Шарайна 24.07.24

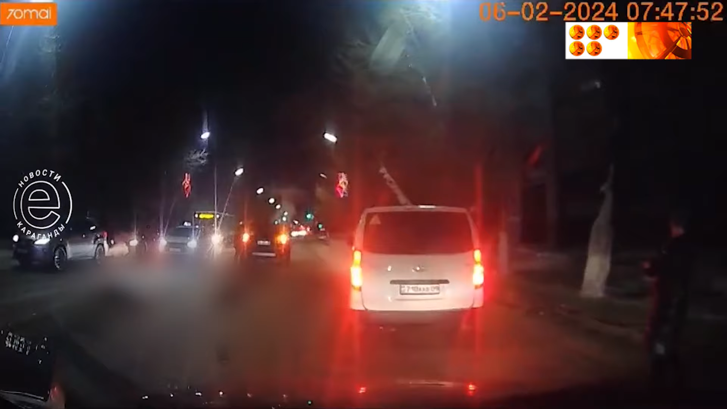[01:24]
Мектепке ғарай бет алған бала жолдың жартысынан өтіп екінші жартысына аяқпасты. Осы кезде оны жол толғамайтын көлік қағып бірнеше метрге дейін сүйреб апарды. Бала оруханада клиникалық өлім жағдайынна түсті. Дәргерлер баланы құтқар алмады. Елі бір жастағы жүргіз үшінің айтыуынша, ол қаранғы болғандықтан жаяу жүргіншілер өткелін байқамаған,